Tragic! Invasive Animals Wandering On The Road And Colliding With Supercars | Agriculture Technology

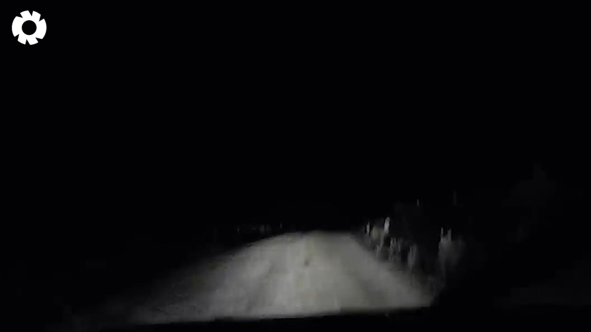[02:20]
The If it weren't for the dash cam footage, it would be hard for anyone to believe that a kangaroo had actually appeared.